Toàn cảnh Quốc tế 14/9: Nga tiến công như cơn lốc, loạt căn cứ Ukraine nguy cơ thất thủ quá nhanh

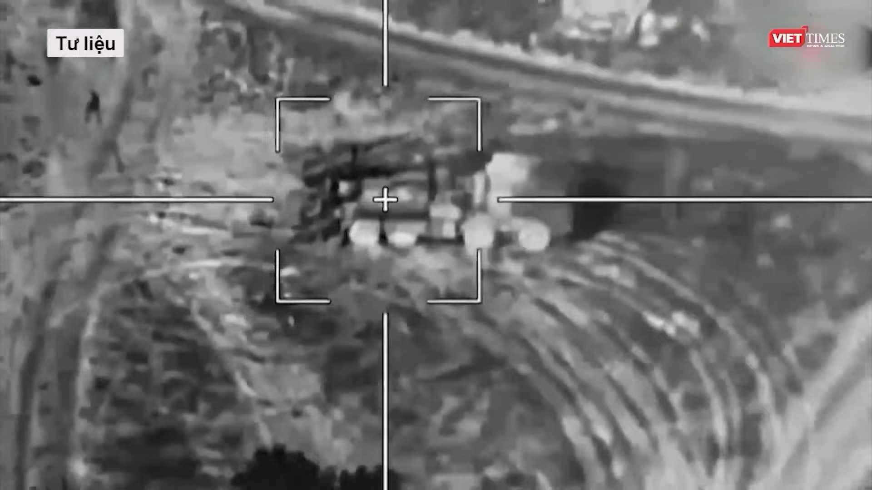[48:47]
Các cuộc tấn công bằng máy bay không người lái của Nga vẫn tiếp diễn trong ngày, nhiều mục tiêu bị phá hủy có thể sẽ được ghi nhận.